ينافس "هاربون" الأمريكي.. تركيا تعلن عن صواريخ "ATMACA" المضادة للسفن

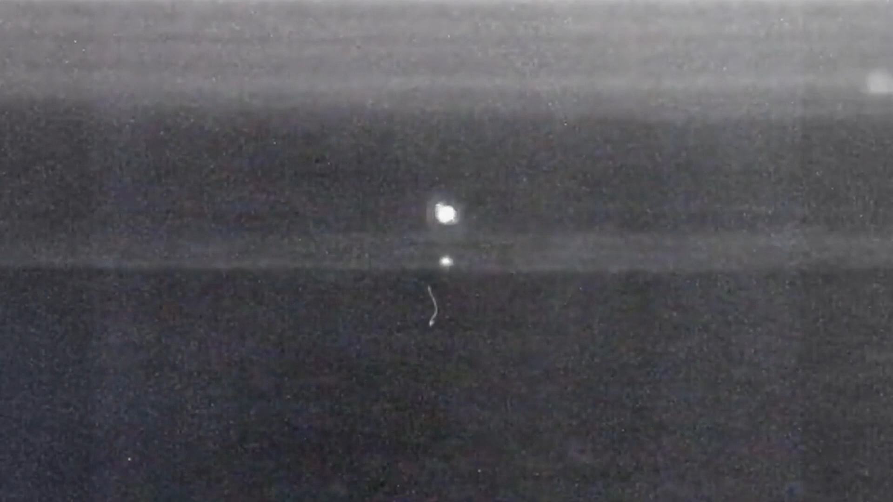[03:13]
تطوير رادارات مزودة بتقنية الأشعة تحت الحمراء للمساعدة في اكتشاف الأهداف والحيلولة دون تضليل الصاروخ